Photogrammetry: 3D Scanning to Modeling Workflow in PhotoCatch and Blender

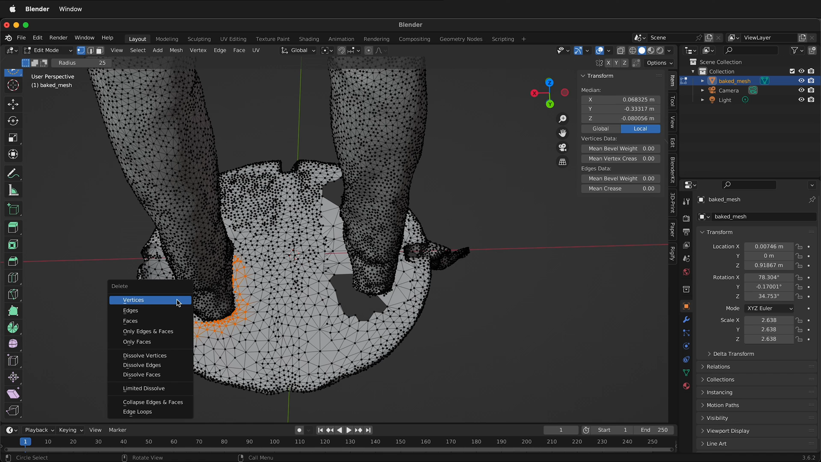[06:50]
And eventually if I press L, right now it's still connected. So we need to find out where it is still connected to the mesh.
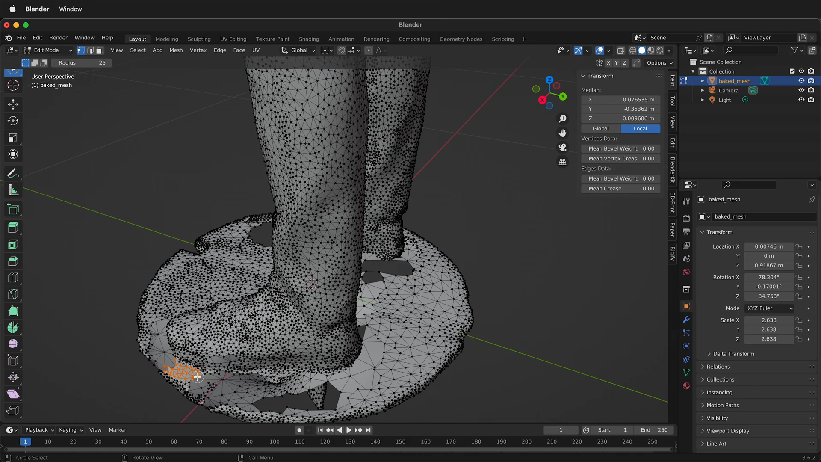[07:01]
So right here it's still connected and we press X, delete vertices. Then we can come around here and try L again.